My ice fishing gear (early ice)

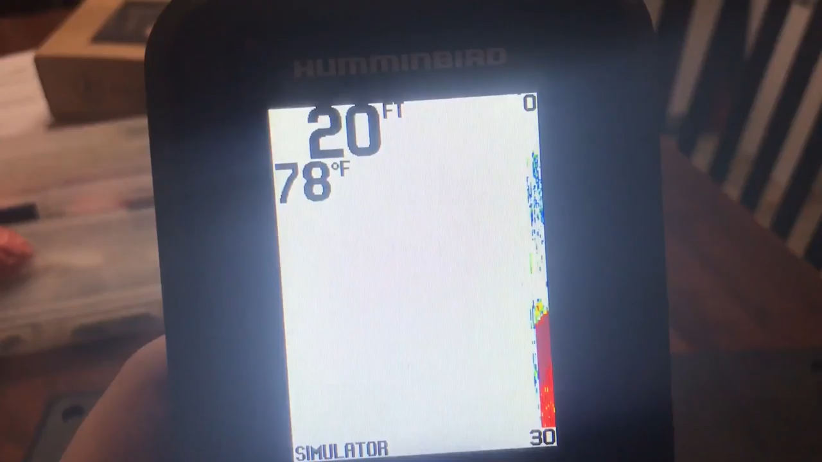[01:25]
On screen: depth 20 ft, water 78°F
finder hundred dollars I got for 50 on clearance but it gives you all the information you need to know something most accurate
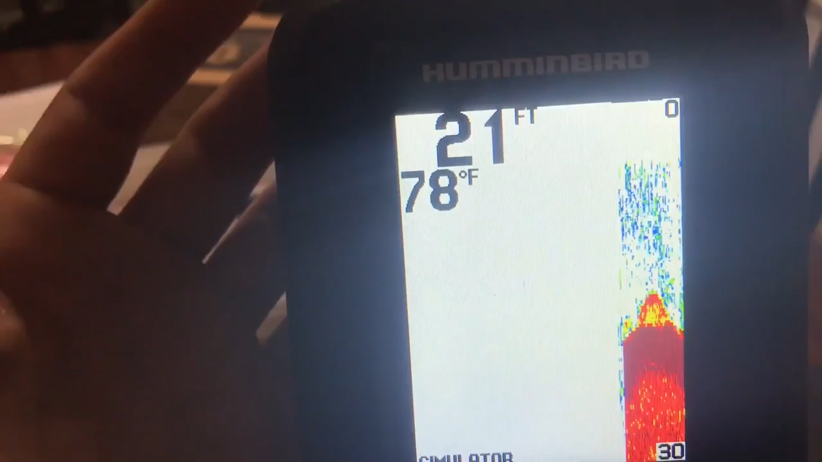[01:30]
On screen: water 78°F
depth that's within three feet so that's all you really need see my desk my temperature and my density
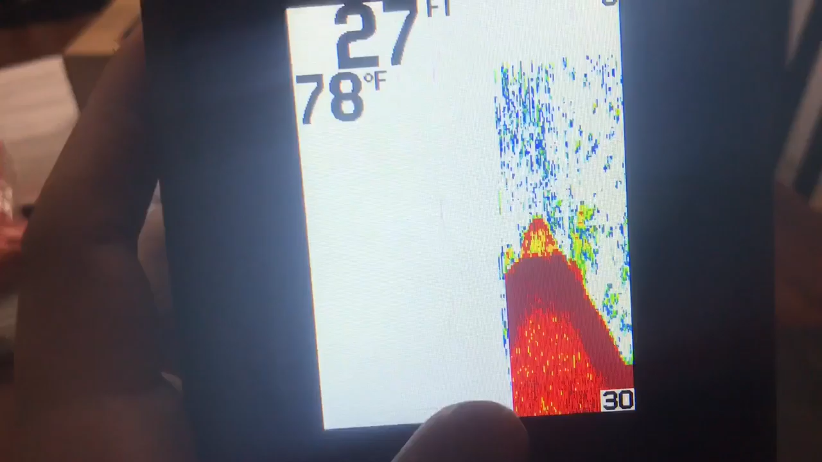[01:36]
On screen: depth 27 ft, water 78°F
and reds the darker the color the more dense it is so that's rocky bottom
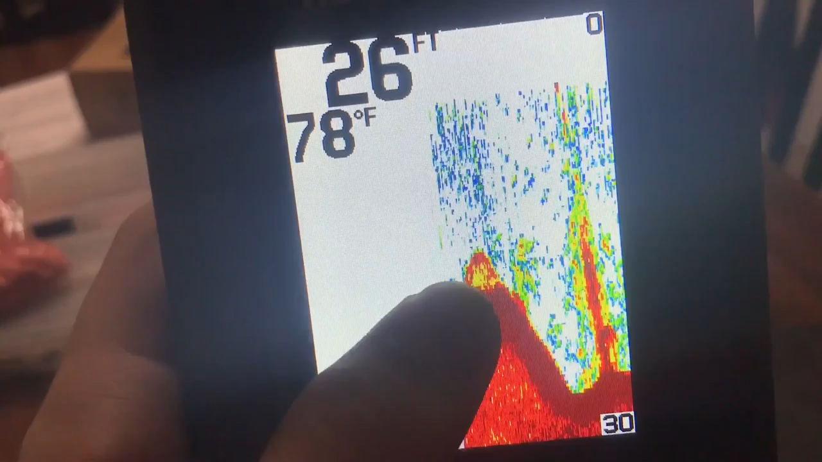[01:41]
On screen: depth 26 ft, water 78°F
there's a boulder right there it's just almost a little vegetation and then you got like a log right here